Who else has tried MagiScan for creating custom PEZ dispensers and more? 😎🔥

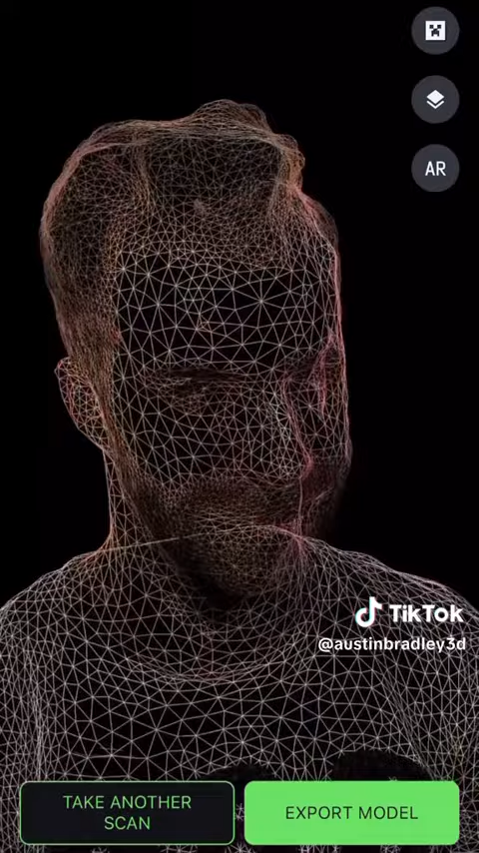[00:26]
Like it even managed to get my receding hairline. But to make this bad boy a Pez dispenser we got to chop the head off and cut out all the insides.